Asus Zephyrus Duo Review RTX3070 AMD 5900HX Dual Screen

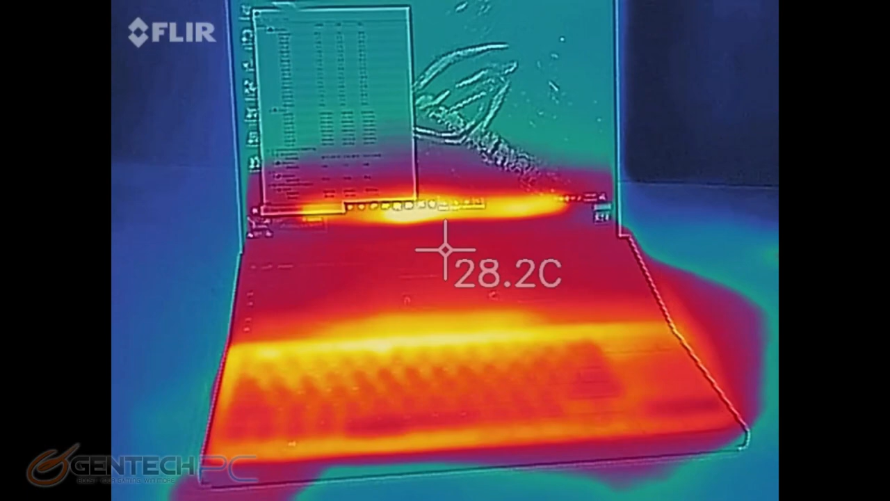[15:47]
On screen: spot 28.2°C
And one more baseline for us to collect here is going to be the outside temperatures using our infrared camera.
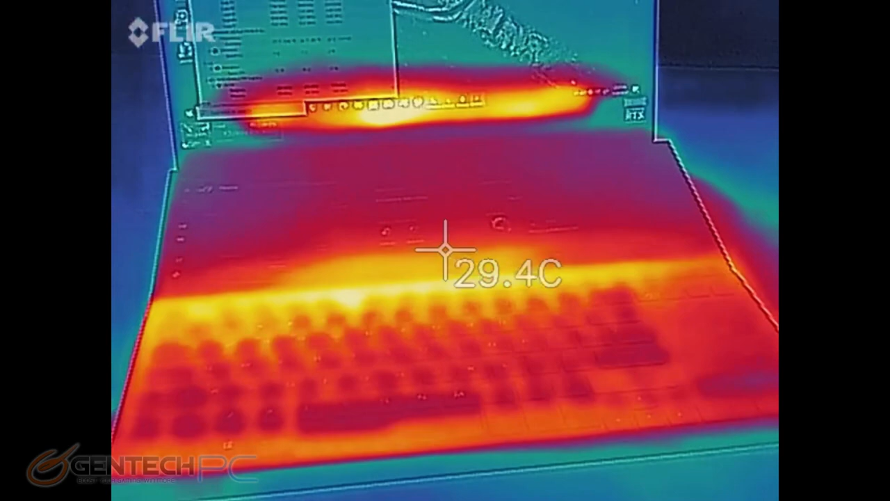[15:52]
On screen: spot 29.4°C
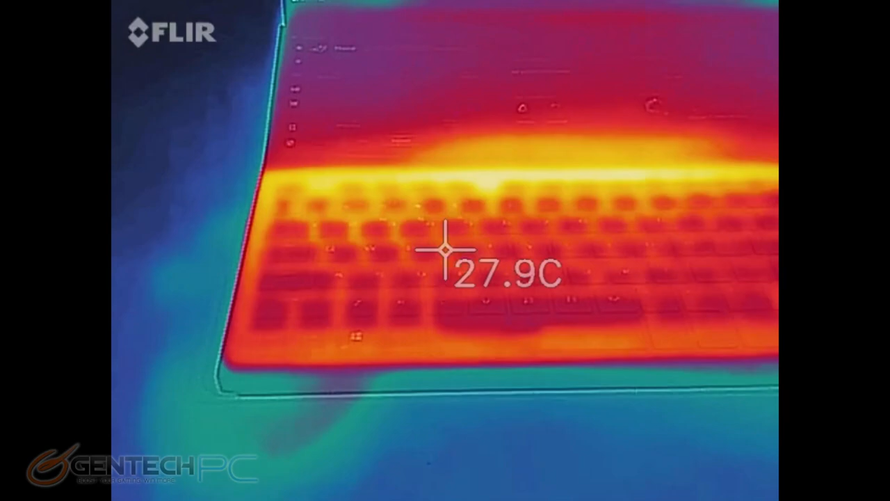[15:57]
On screen: spot 27.9°C
Now, normally where the hands would sit is a cooler area,
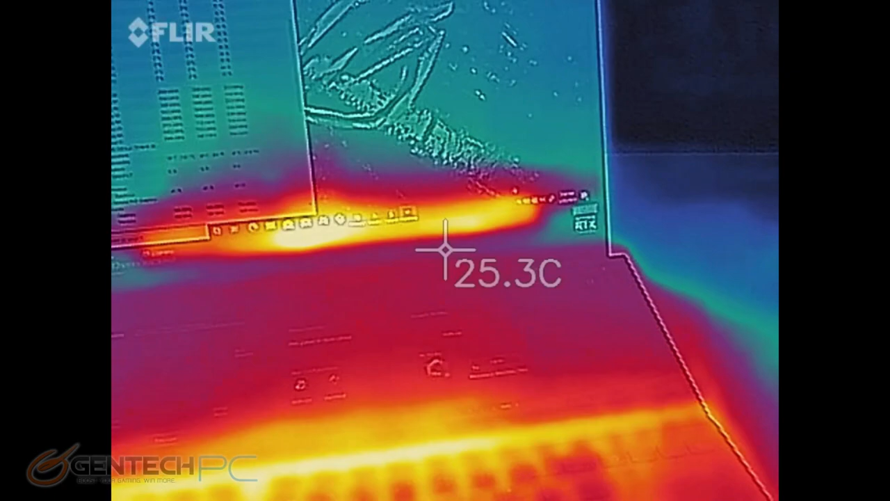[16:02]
On screen: spot 25.3°C
but there really is no place for your hands to sit on this laptop, so the temperatures of the surface don't matter too much.
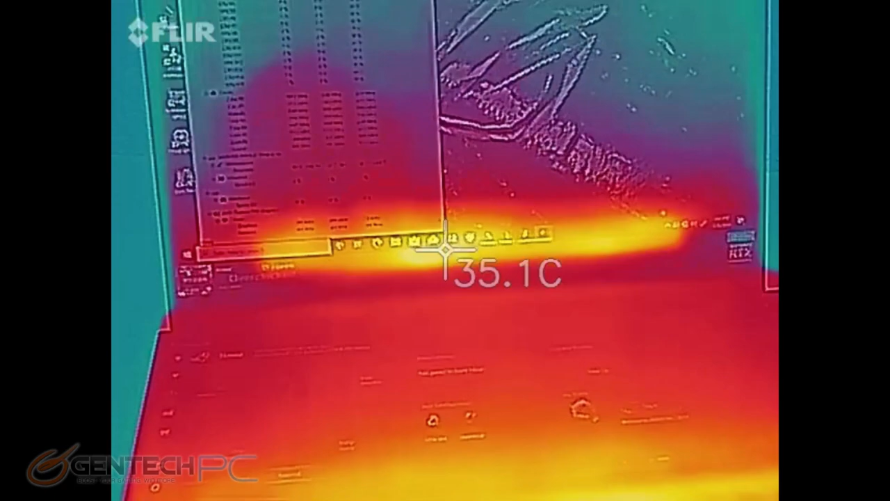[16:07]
On screen: spot 35.1°C
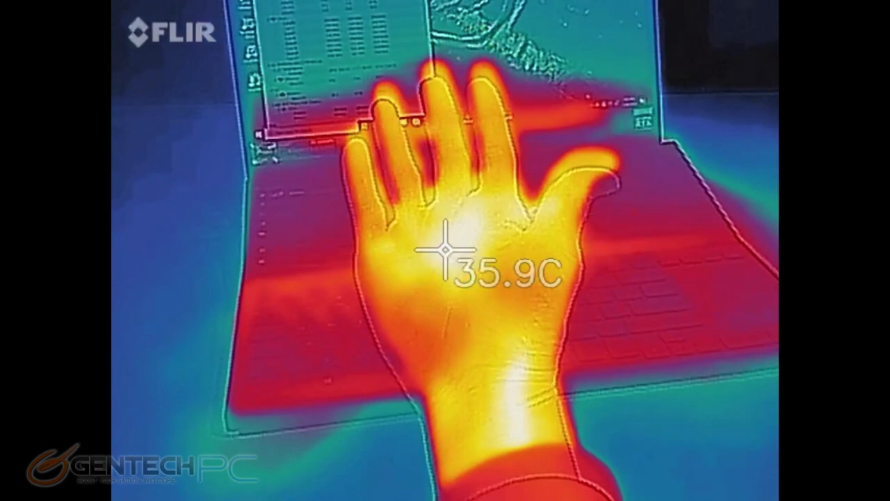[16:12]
On screen: spot 35.9°C
So since surface temperatures are not too much of an issue,
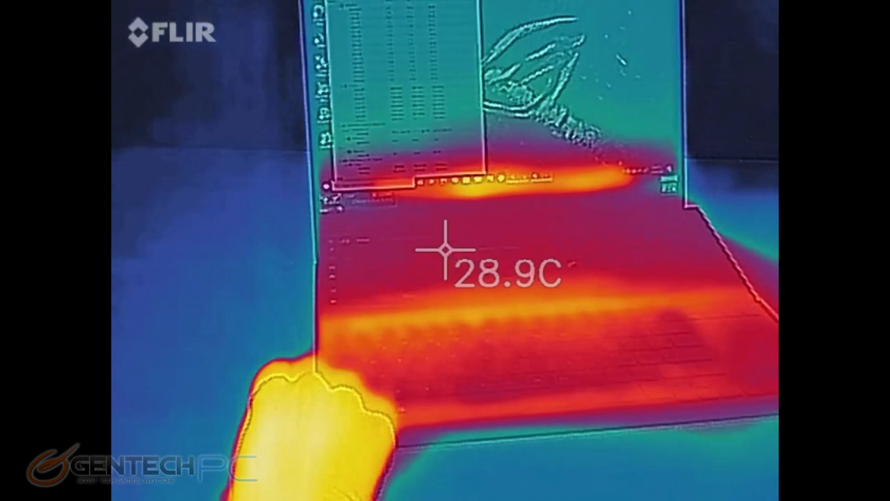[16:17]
On screen: spot 28.9°C
the infrared camera is good for seeing if the heat is being exhausted out of the system.
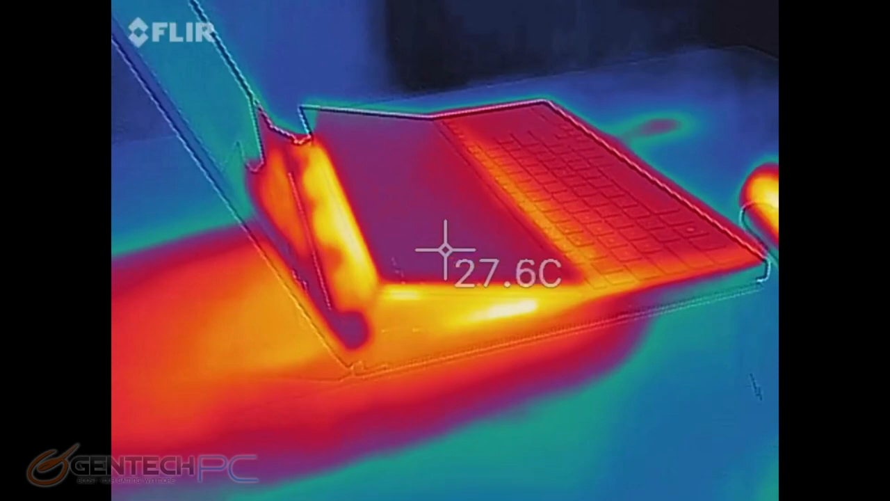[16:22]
On screen: spot 27.6°C
And of course, we'll verify that when we go look at the post-benchmark scores as far as the internal temperatures.
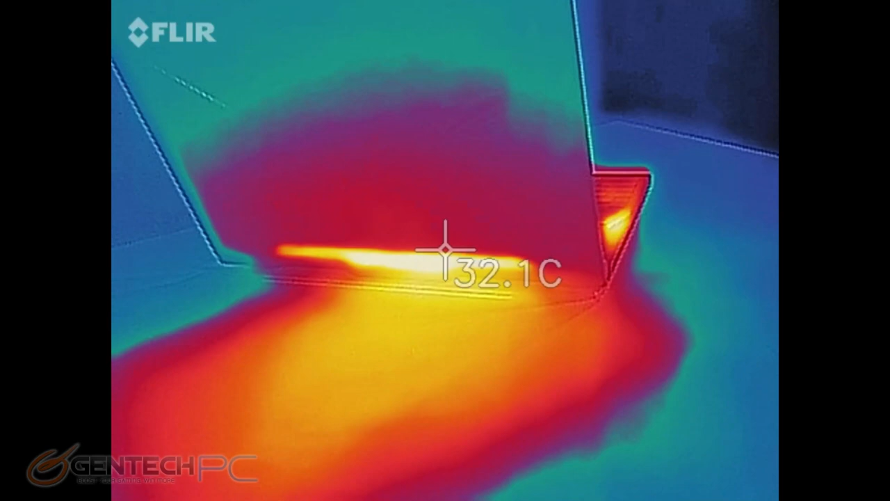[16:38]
On screen: spot 32.1°C
So here's a fairly large central exhaust. You can see it is getting rid of a lot of the heat.
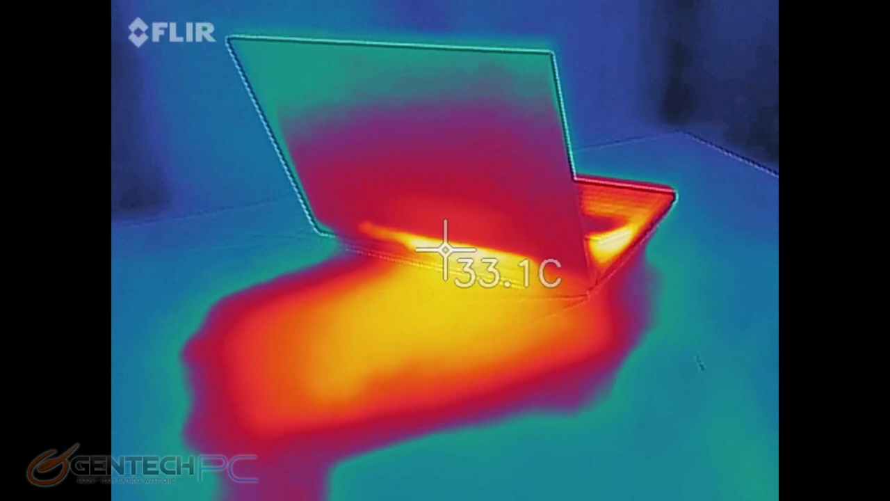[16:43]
You can see where the table has been heating up as well.
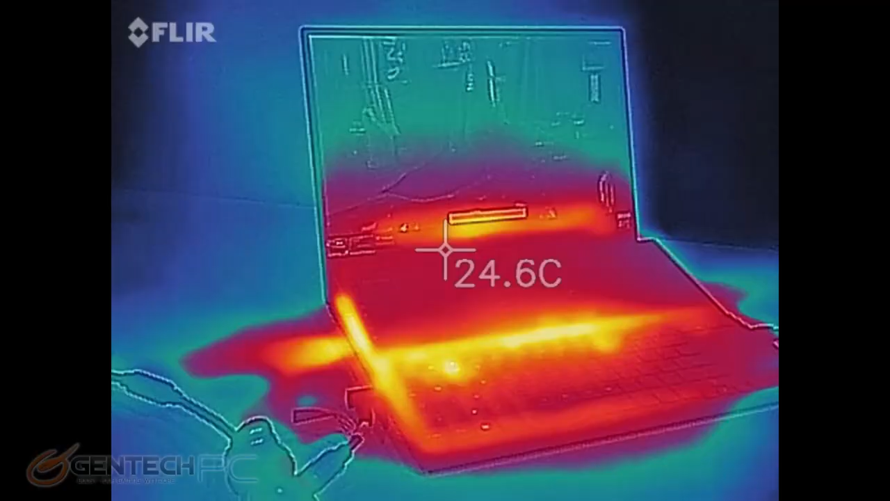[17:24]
On screen: spot 24.6°C
And as we go back to look at the surface temperatures, they haven't really changed too much.